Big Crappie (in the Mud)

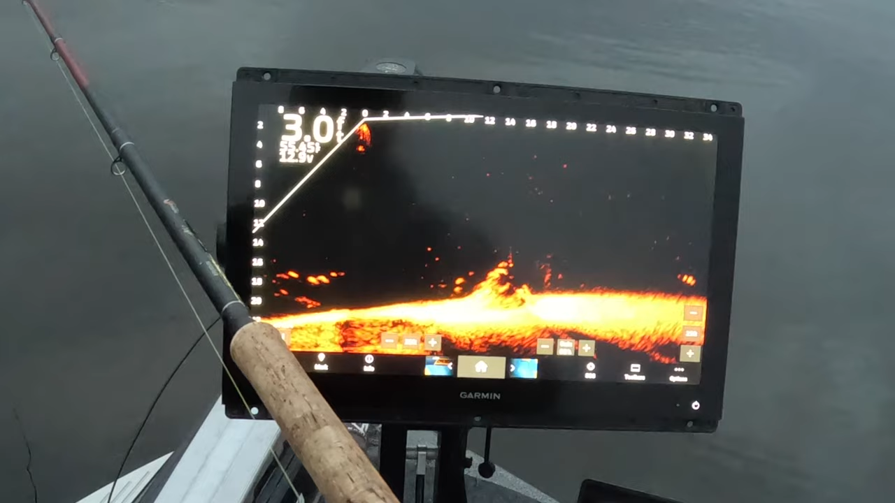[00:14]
first fish of the morning guys good solid eater that's what we're looking for 646 boom
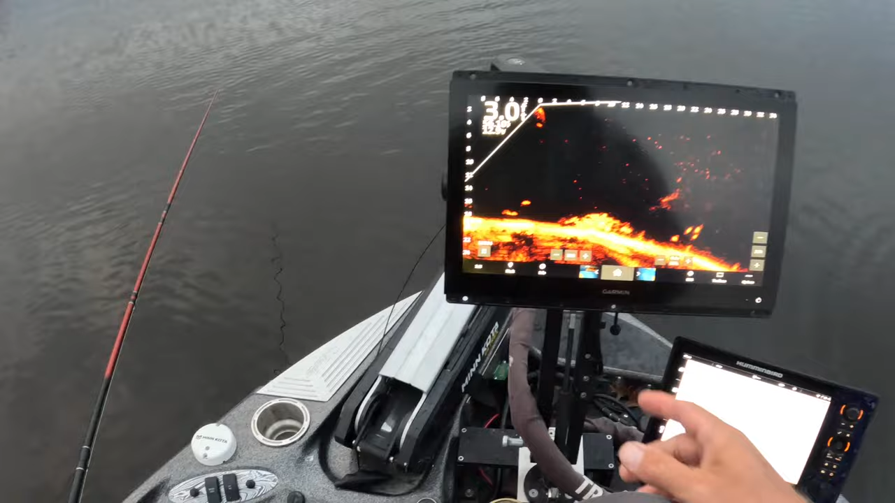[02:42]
that is on the website three pound fishing so anyway here comes um here comes the hammer the best darn 10 footer out there we are look at this guy he's just tracking he's looking at it he's there come on baby let's see if he can we can coax him into biting early morning he's gonna come all the way up nope
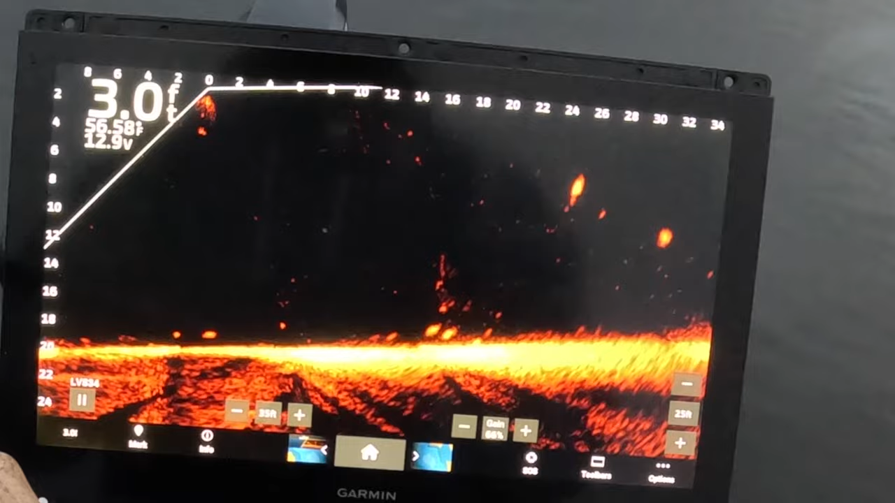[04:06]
On screen: depth 3.0 ft
and you can see there's a couple more down there so and they're not far they're they're pretty darn deep here uh look at this guy right here this is the guy i'm targeting right here just trying to get their attention on this initial drop here uh just hanging right there and he's looking at it now he's this turn big turn there
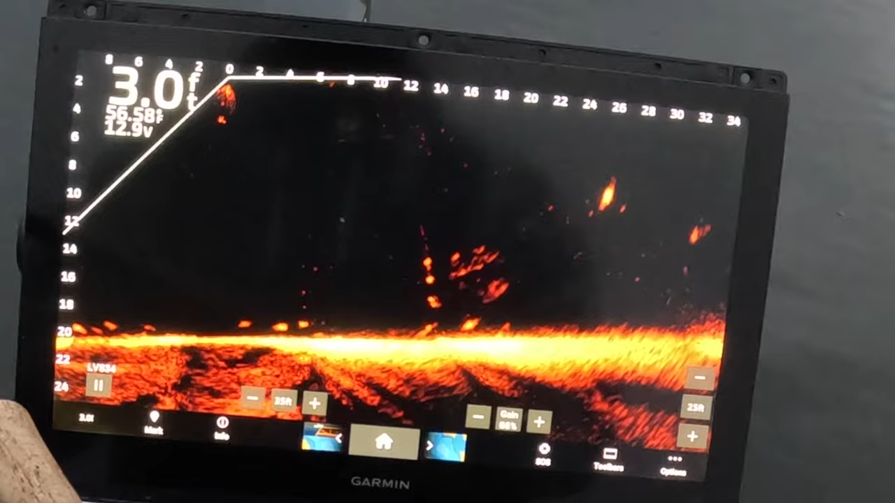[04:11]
On screen: depth 3.0 ft
he is we got his attention now now we're gonna see if we can he got big for a reason but again there's more down there targeting this guy here now and there are a lot in the dirt that you don't even see see i've got one's attention right here
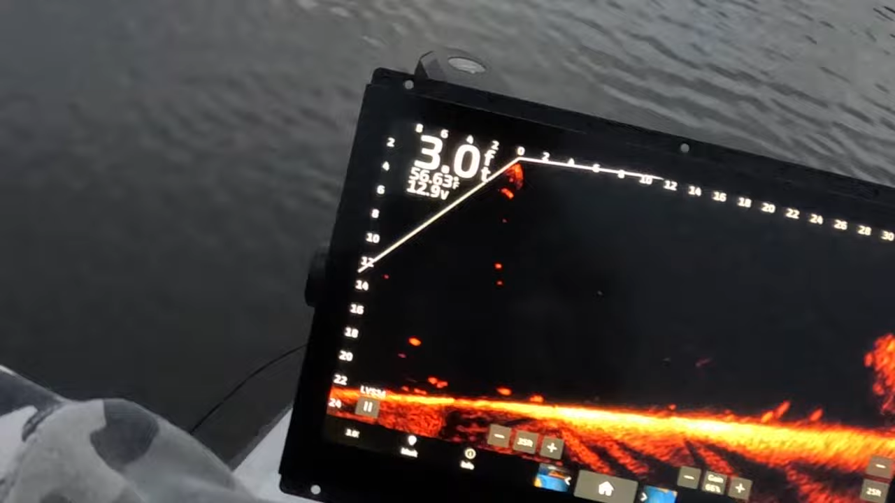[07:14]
On screen: depth 3.0 ft
they're fun to catch man and they just tend to be a bigger fish i think they're eating um that come a little bit more aggressive you still have to play them
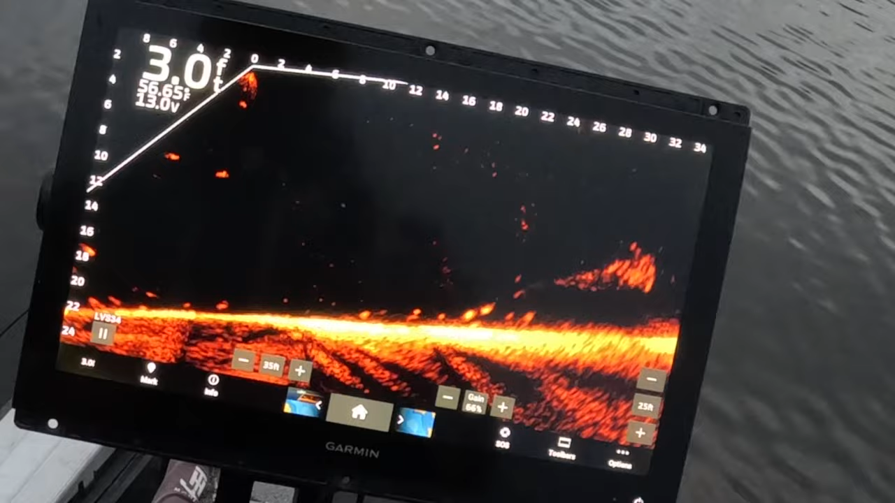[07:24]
i'm playing them i'm speeding it up slowing it down based off their actions look at this guy he made a big turn
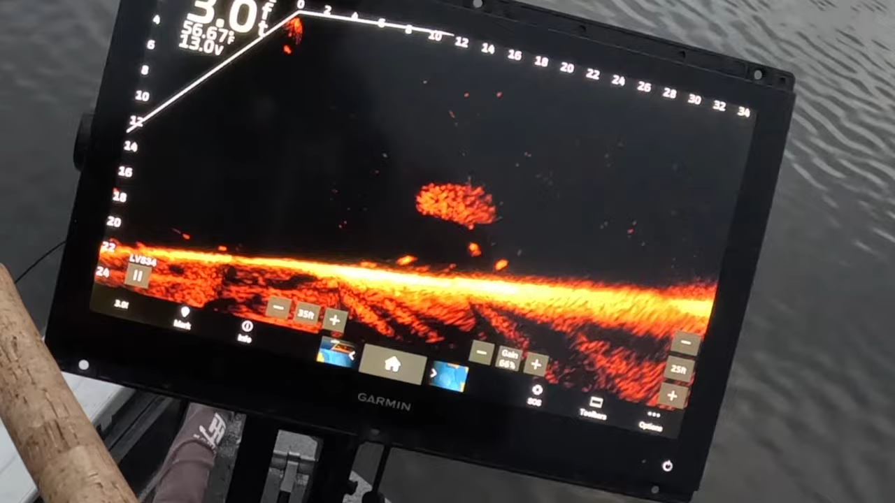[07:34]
can you go through nope he got sidetracked by that stupid